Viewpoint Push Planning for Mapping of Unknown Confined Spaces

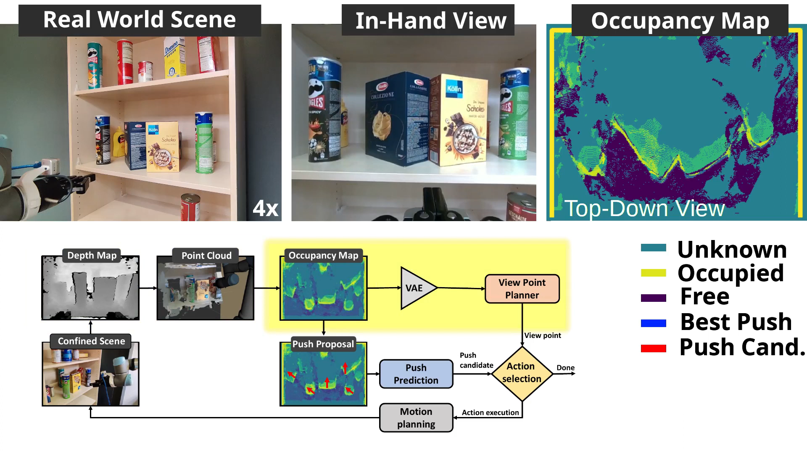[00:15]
then uses reinforcement learning to generate additional viewpoints with high information gain.
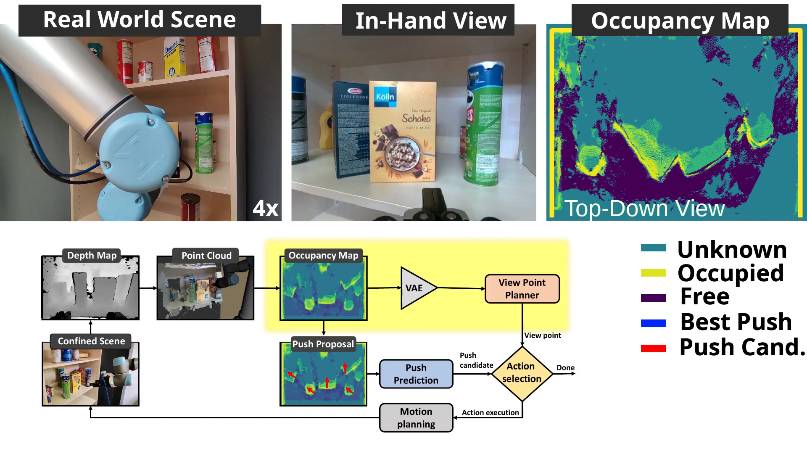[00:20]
The boxes in the front hinder visibility, so we sample push candidates and execute the best push action,
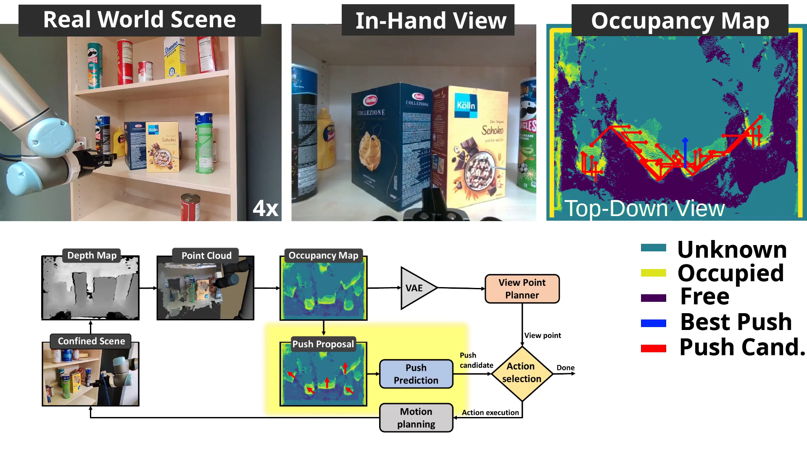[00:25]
as indicated in blue, to reveal a small box at the back of the shelf.
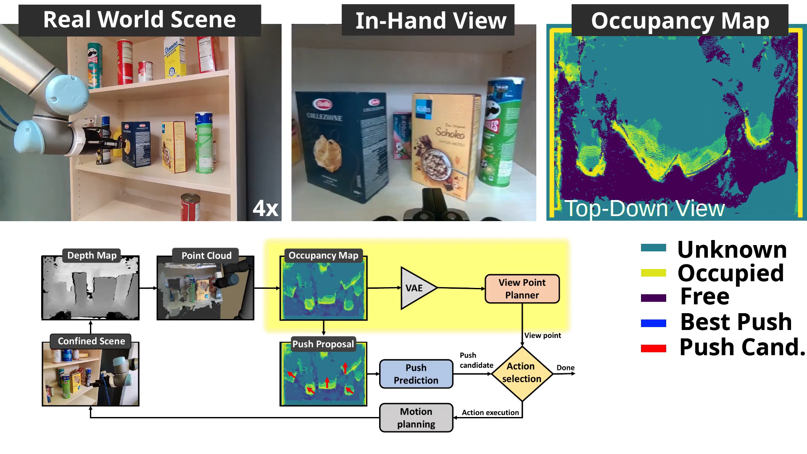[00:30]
Our Learn Viewpoint Planner determines if sufficient space is uncovered and if more pushes are needed.